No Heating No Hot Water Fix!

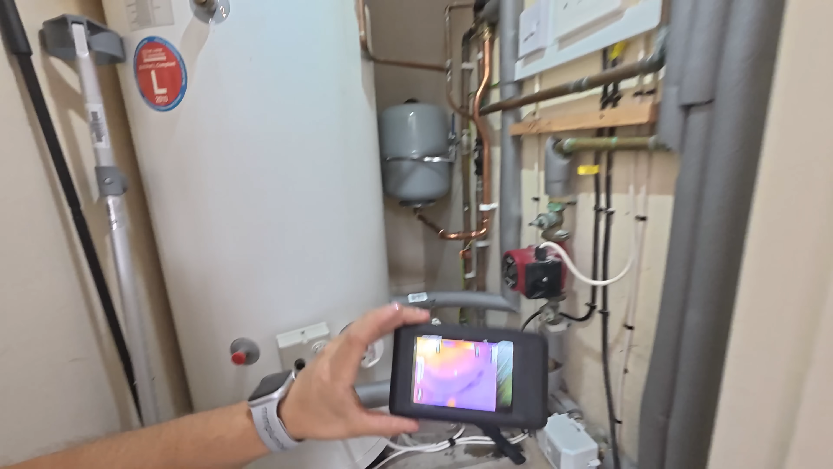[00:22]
so he's quite noisy the system completely full water everywhere but using the thermal imaging camera we can see that the pump is getting warm
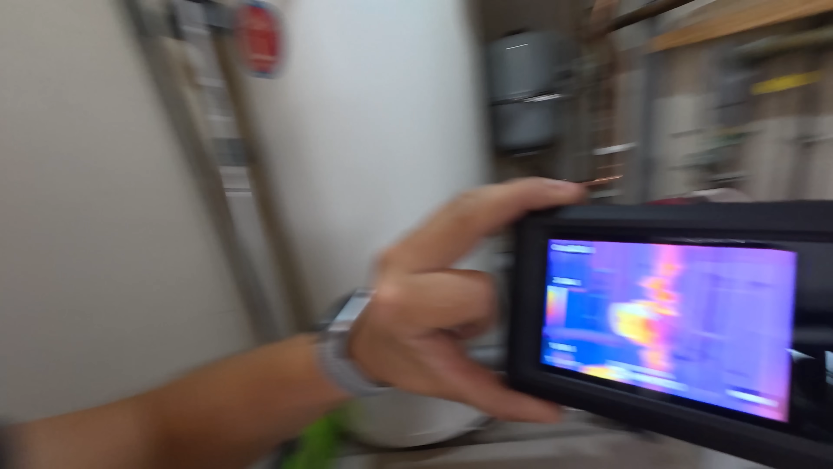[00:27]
from where it's just been working and not doing anything but when we
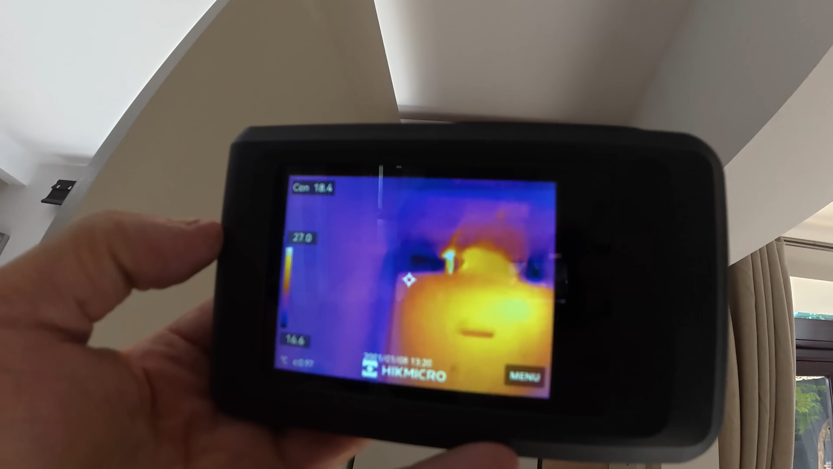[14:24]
And the boiler, we've got a nice flow up here. Sometimes you can actually see through the ceiling.
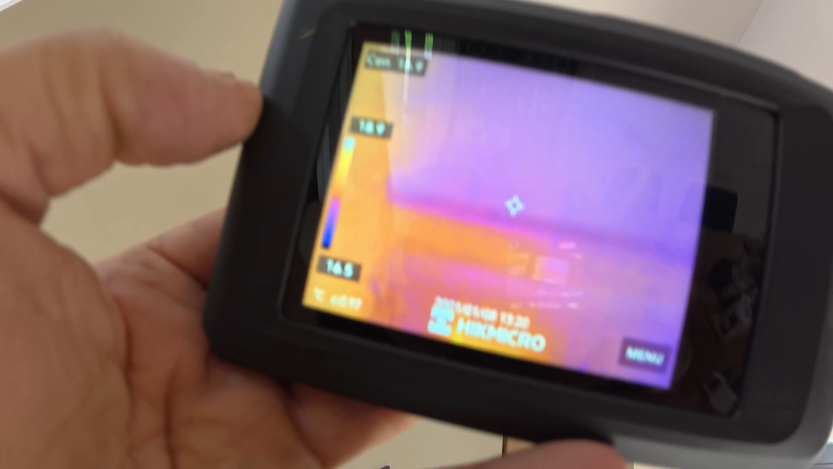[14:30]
You can see it just go up through here. Can we see it up through here?
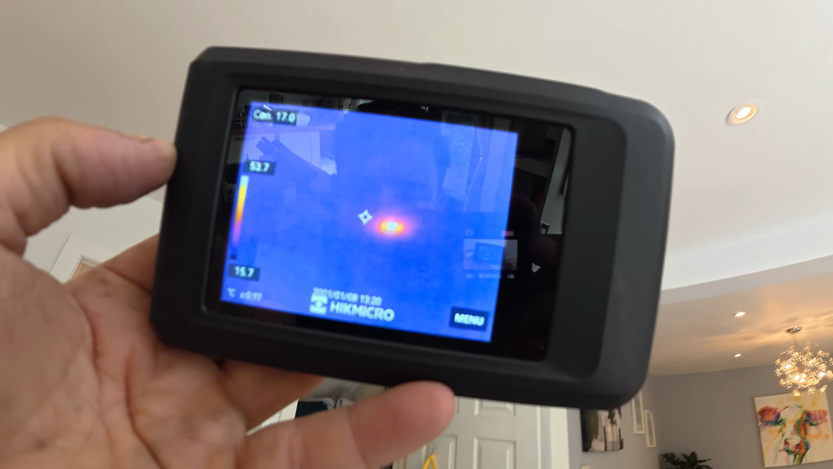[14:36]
And you can see the lights there. But yeah, there you go. You can see all the pipe work getting lovely and hot.